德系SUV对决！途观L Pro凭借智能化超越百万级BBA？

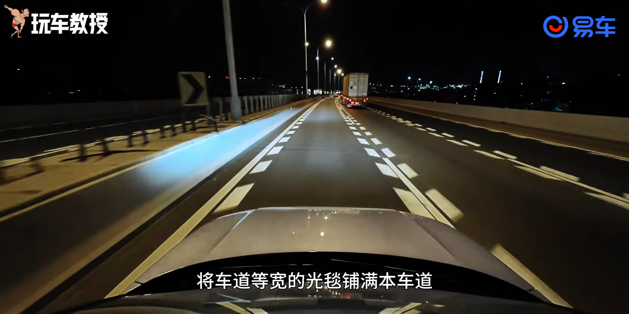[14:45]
等框的光毯铺满本车道如果隔壁车道车辆变质本车道光毯会缩至前车的后轮当本车道将隔壁车道变质时光毯也会铺满隔壁的车道所以能提高夜间行车安全同时这台车还有炫酷的